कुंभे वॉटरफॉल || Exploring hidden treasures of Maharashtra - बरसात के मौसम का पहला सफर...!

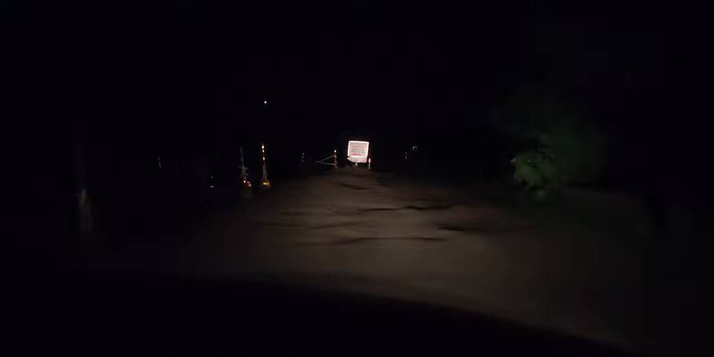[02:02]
अभी 1 किलोमीटर पहले ना लेफ्ट में जगह थी ना राइट में जगह थी, सिर्फ यू टर्न लेने के लिए जगह थी, सामने पूरे खड्डे ही खड्डे।